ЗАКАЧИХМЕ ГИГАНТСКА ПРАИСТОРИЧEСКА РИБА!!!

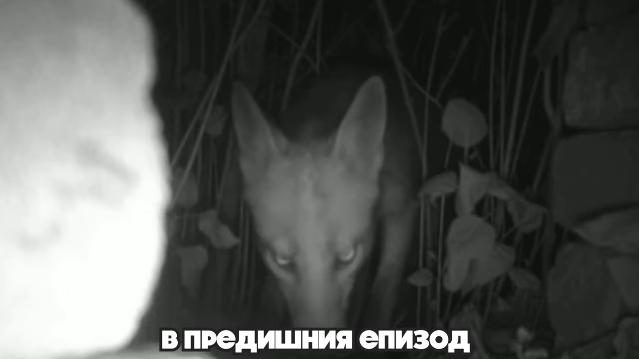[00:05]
Тук водат дирите на откраднатия шаран. Ето това, тук както виждате си е животинска пътека.
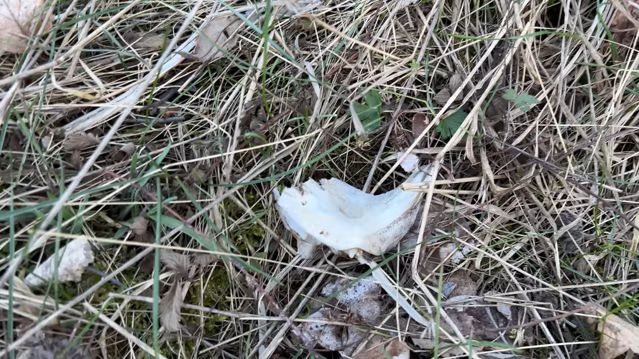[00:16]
Тук има следи от хрилен капак. Това са хрилете на рибата. И ето и перката.
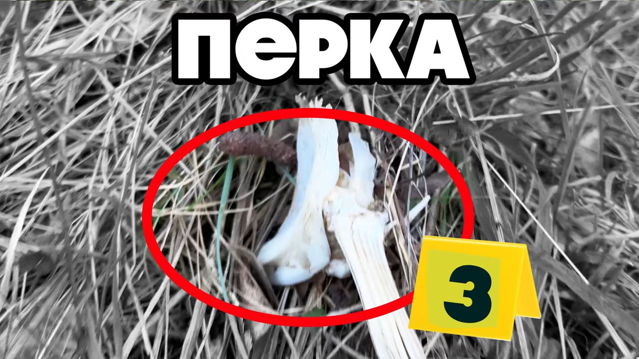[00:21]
Някаква много голяма риба отвляква лисицата. И ето тук, ако може да забележите на камерата, се вижда ясно дребна пътечка, която води натам.
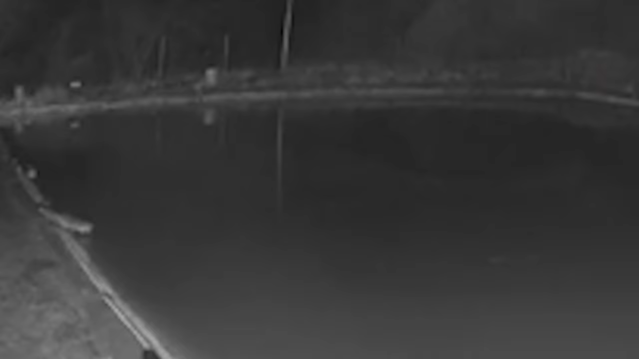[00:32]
Това е лисунгера, който кране риби от гьола и ги хваща живи, като идат близо до брега. Ще се наложи да го заловим.